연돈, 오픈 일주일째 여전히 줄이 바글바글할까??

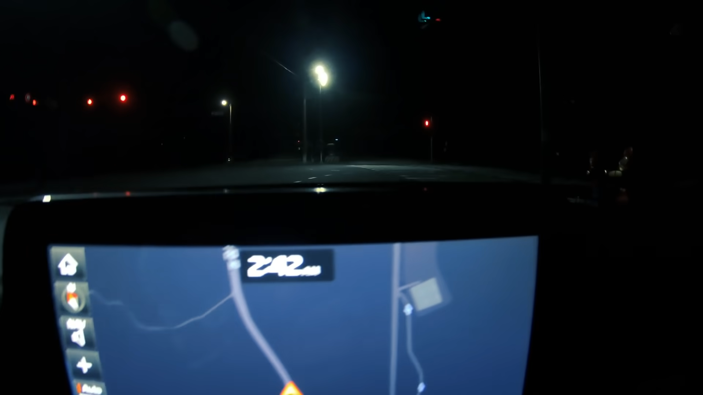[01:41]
2시 42분입니다. 제 회사 동료는 5시에 줄 서는데 못 먹었대요. 그래서 이렇게 일찍 갑니다.